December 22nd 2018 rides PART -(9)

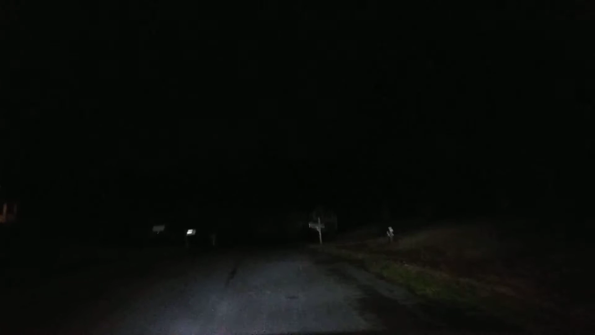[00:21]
And the next road, you're going to take a right. I'll sure. Holy crap. Yeah, keep going. These deers, look at them. It's a deer. Two of them.